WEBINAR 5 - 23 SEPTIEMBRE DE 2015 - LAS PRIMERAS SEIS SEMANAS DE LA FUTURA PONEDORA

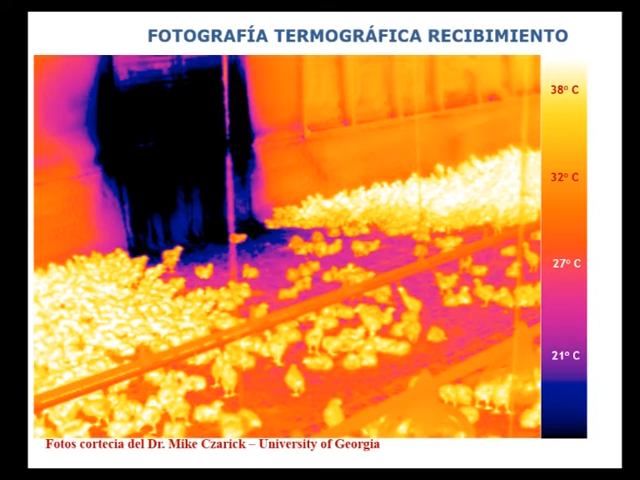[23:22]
En el centro de la fotografía vemos cómo el área está casi despejada y las pollitas están amontonadas a los extremos de la fotografía, donde ellas encuentran calor. Esta es otra fotografía termográfica que indica el mismo inconveniente del anterior. Puntos fríos en los círculos de recibimiento. Las criadoras están ubicadas a un solo extremo del galpón, a una sola parte lateral del galpón, dejando la otra mitad del área de recibimiento con temperaturas muy frías.
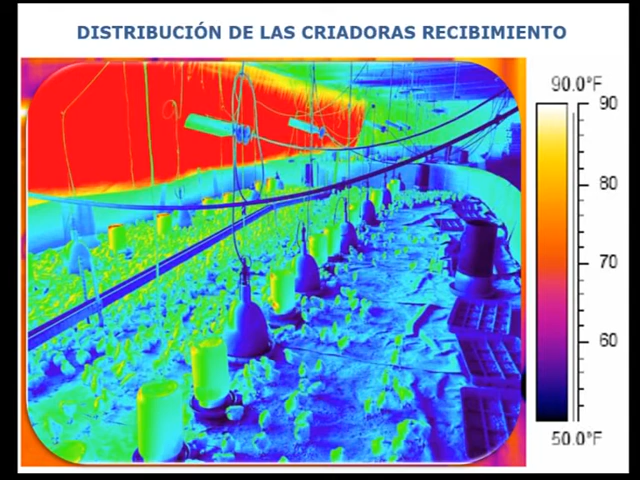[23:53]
On screen: scale top 90.0°F, scale bottom 50.0°F
Las pollitas lo que van a hacer es buscar amontonarse donde encuentren una temperatura más confortable. Aquí vemos una fotografía donde indica un manejo uniforme de la temperatura en todo el área de recibimiento. No encontramos puntos fríos, no encontramos puntos
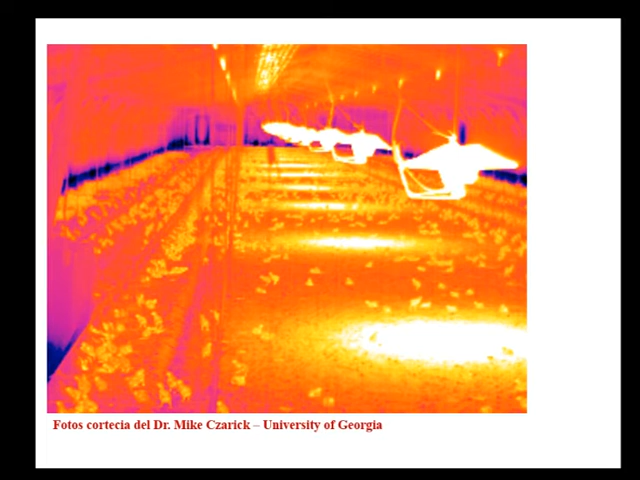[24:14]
calientes y vemos que las pollitas están distribuidas en toda el área de recibimiento.